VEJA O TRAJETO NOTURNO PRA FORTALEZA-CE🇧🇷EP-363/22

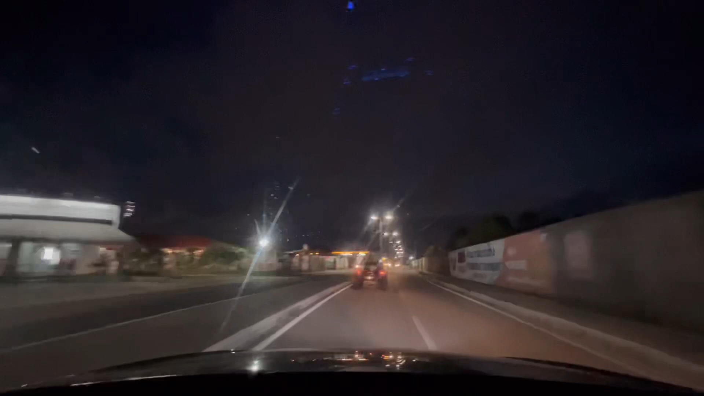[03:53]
O cara vai na esquerda aqui, vai entrar e aí vamos seguir em frente. Então, vale a pena demais comprar um imóvel aqui nessa região por conta do momento que está desvalorizado e cabe no bolso de muitas pessoas.
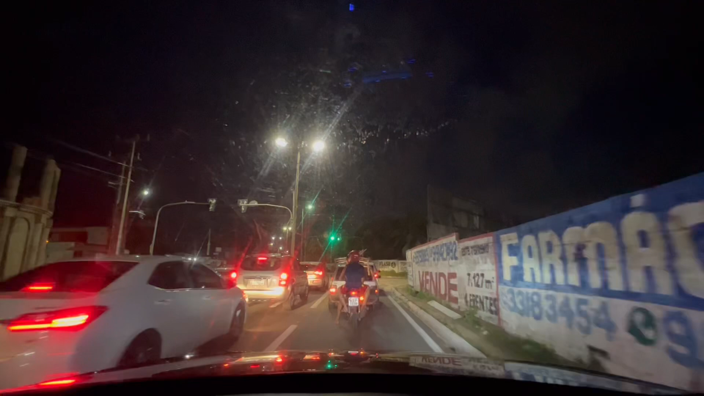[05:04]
Vamos ver como é que é a ponte ali do rio Ceará pegando sentido Fortaleza e à noite. Eu nunca passei ali à noite, para ser bem sincero para vocês. Então, acredito eu que tem uma imagem diferente nesse ângulo e principalmente à noite. Acho que a gente vê ali
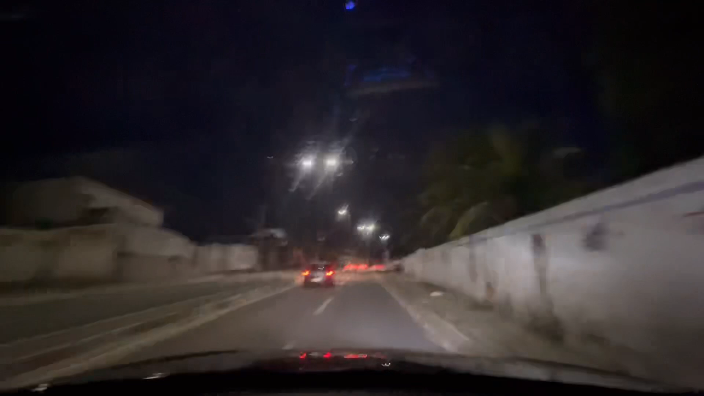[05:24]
uma boa parte da barra do Ceará, do centro e também daquela... da orla. Acho que sim. Então, vamos desligar aqui, que vai ficar no escuro, e lá vamos ligar novamente. É, gente, já nos aproximando aqui da ponte do rio Ceará.
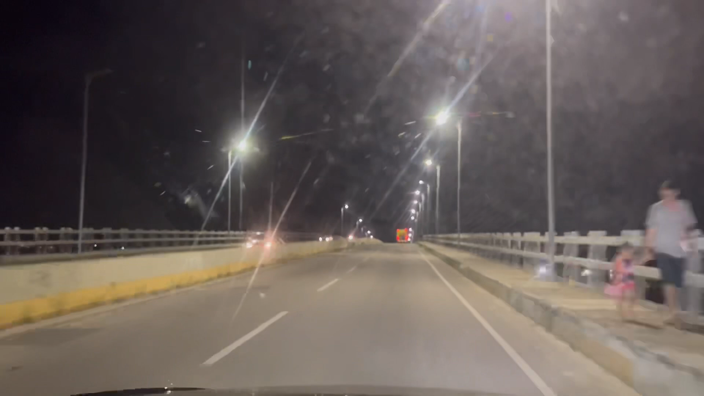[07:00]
E eu vou narrando, o roteiro é o momento, na verdade. Então, subindo aqui já a ponte do Rio Ceará, e vamos ver se a gente consegue ver aí a fortaleza. É, não vem muita coisa, não. ver um pouquinho aqui da Barra do Ceará, mas assim, não vê uma... uma iluminação de uma grande metrópole, né? Eu achei que a gente fosse ver algo diferente, mas não.
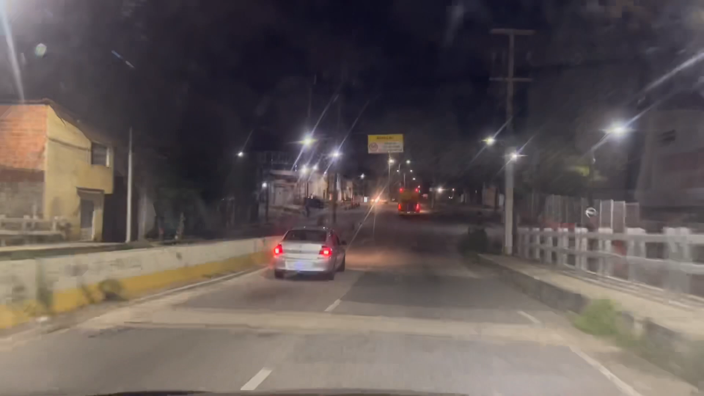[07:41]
que faz com que a gente não veja as luzes, né? Da cidade. Mas assim, é... Não era o que eu imaginava, não era a minha expectativa.
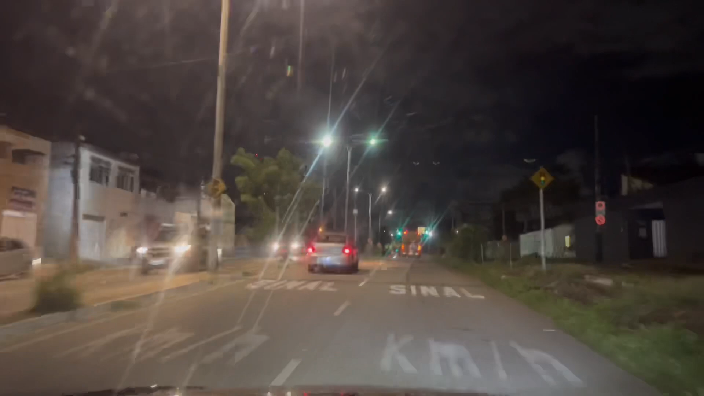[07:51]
Eu achei que, de cima da ponte de Alê, a gente pudesse ver num ângulo assim, mais extenso, né? de uma grande iluminação da cidade. Aqui já na Avenida Leste-Oeste, novamente,
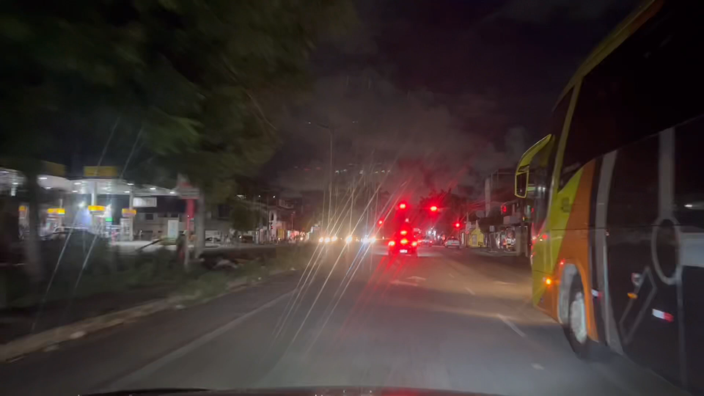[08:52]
Pessoal, o que chamou a atenção aqui que eu voltei a ligar a câmera foi a escuridão.
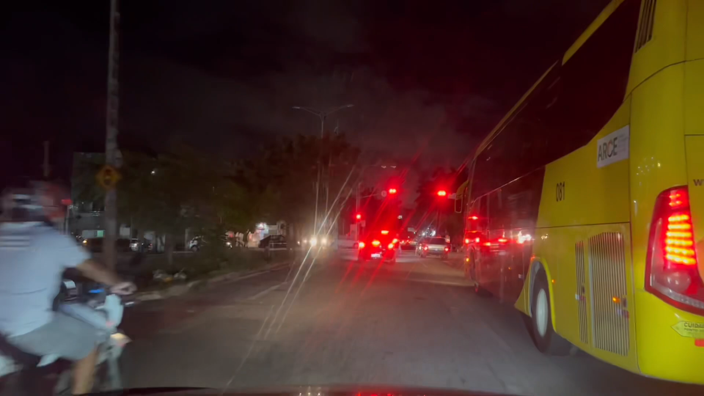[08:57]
É, tudo muito escuro, as luzes apagadas, aqui no canteiro tem
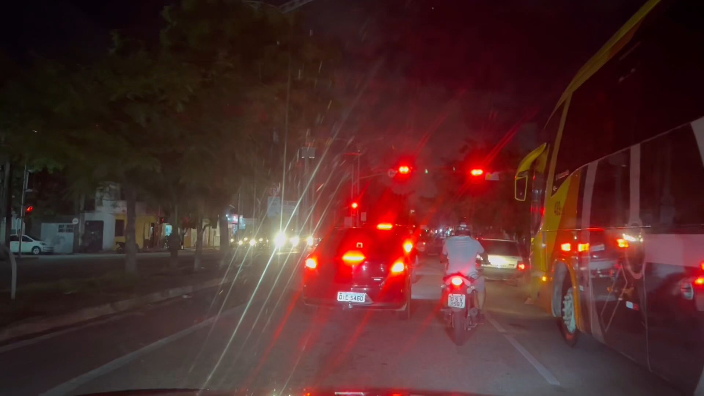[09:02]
postes, mas tudo apagado aqui na Leste-Oeste. E isso chamou a atenção pra mostrar, né? Você que vem a Fortaleza e tá desavisado, tem que ter muito cuidado pra andar em Fortaleza.
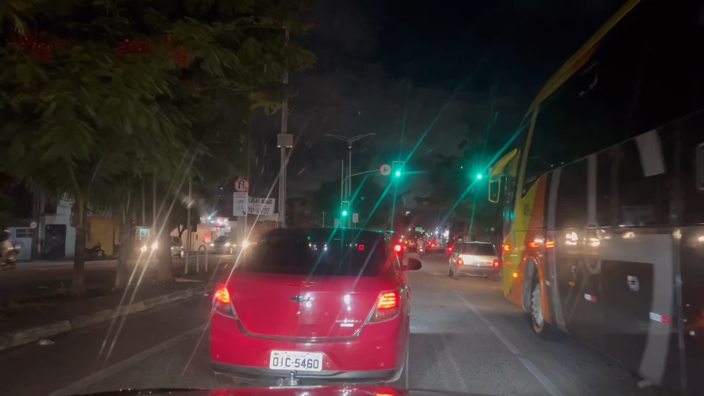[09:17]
não é brincadeira aqui a coisa e no local mais escuro assim fica pior ainda.